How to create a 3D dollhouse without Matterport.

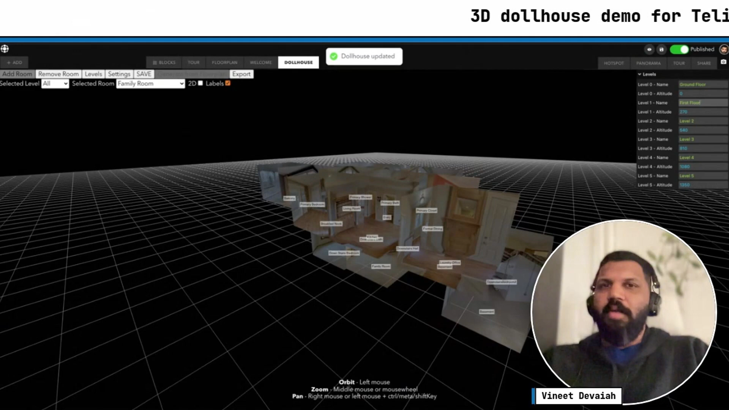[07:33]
So now, again, this is saved. You have to refresh it first. Then again, all the rooms are here. Now here, you can see the add room is grayed out.
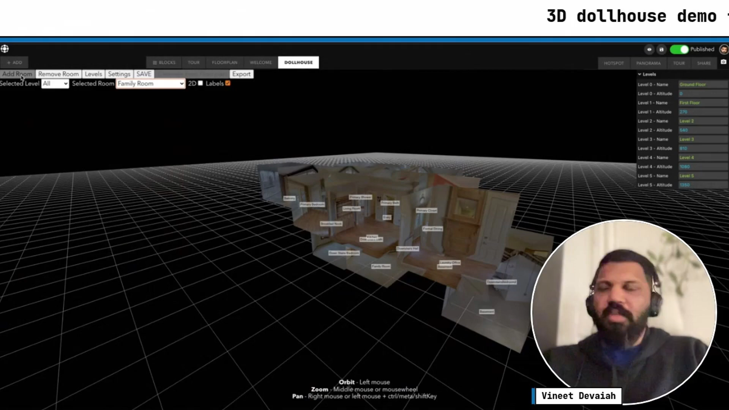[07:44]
That's because we've added all the rooms, right? If you want to remove rooms from it, all you have to do is go here, select the room, and hit remove room, and it will remove the room.